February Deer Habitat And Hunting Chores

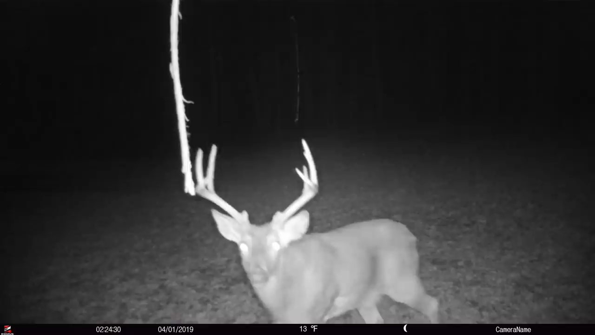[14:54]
And that's normal for around here. People say, wow, they're really holding late because they saw a couple, but that's normal for the area.